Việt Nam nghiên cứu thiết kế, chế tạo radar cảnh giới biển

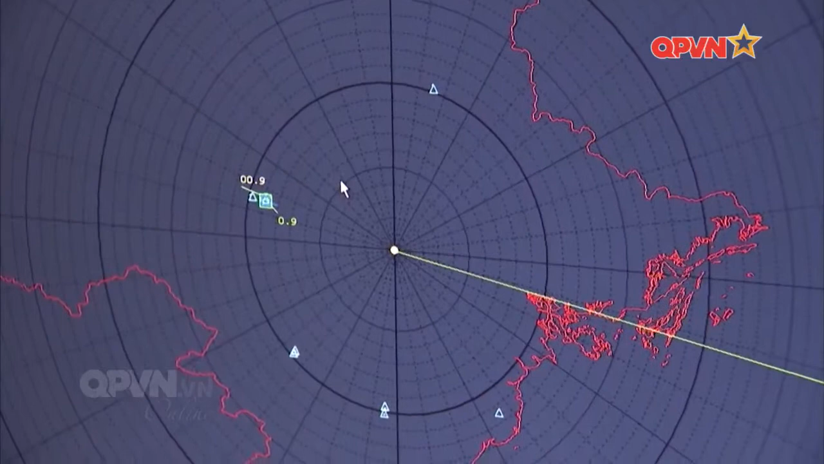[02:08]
Hệ thống thu phát được cải tiến dựa trên nền công nghệ linh kiện sẵn có trên thị trường, đảm bảo chất lượng, độ ổn định của hệ thống.
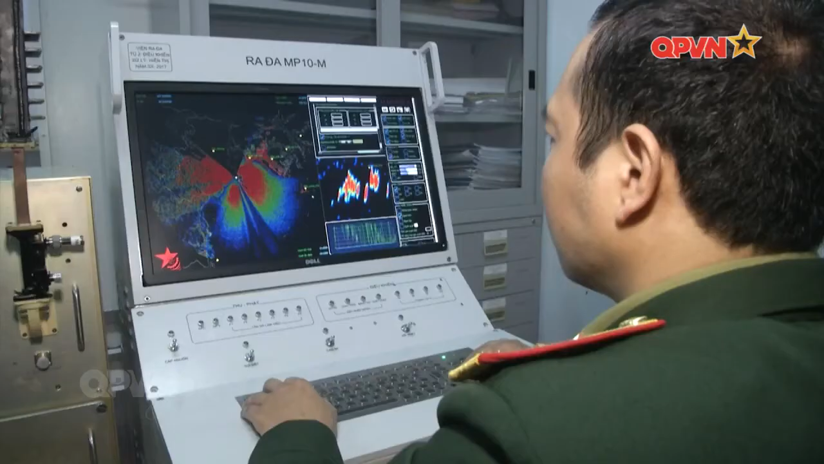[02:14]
Đặc trưng của sản phẩm, đấy là cái hệ thống xử lý, là xây dựng trên ghi phần mềm,
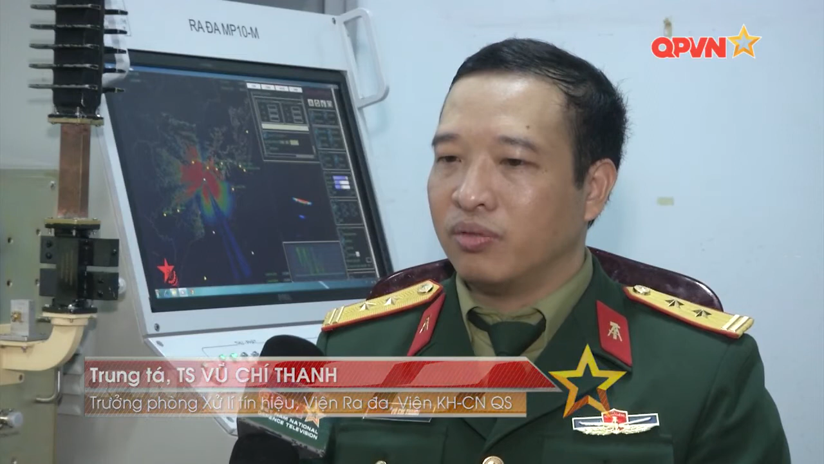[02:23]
có những tính năng vượt trội so với cái radar cũ, đấy là cái khả năng về bám mắt mục tiêu một cách tự động, hoàn toàn. Cái điều này thì rất có ý nghĩa trong cái ứng dụng ở đơn vị, là chắc thủ có thể thao tác một cách dễ dàng đối với hệ thống mới. Sản phẩm của đề tài mang lại kết quả hữu ích cho đơn vị chiến đấu sử dụng trang bị radar này.